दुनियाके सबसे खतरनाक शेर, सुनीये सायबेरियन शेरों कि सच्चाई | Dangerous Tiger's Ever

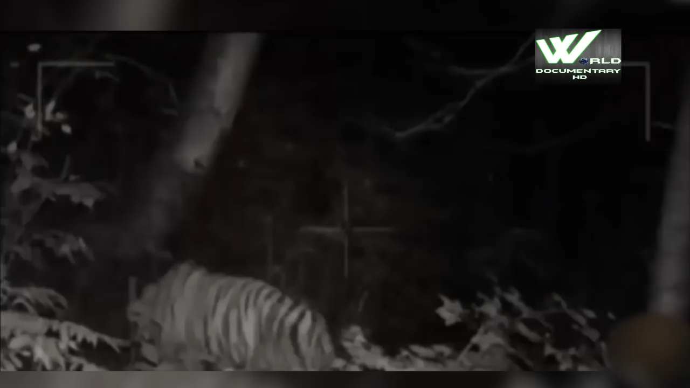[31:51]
उसका मुंह खुला हुआ है, वो पेड़ पर निशान बना रहा है। और देखते हैं, ये बहुत छोटा है, एक बच्चा है। देखो देखो, एक और भी है।
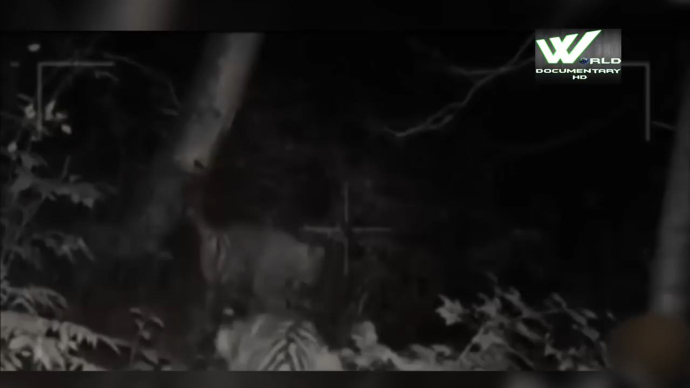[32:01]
हाँ, वो दो है। तो यहां दो बच्चे हैं, वो देखो, वो दोनों एक ही जैसे नजर आ रहे हैं। यहां दो बच्चे हैं तो मां को भी आसपास होना चाहिए।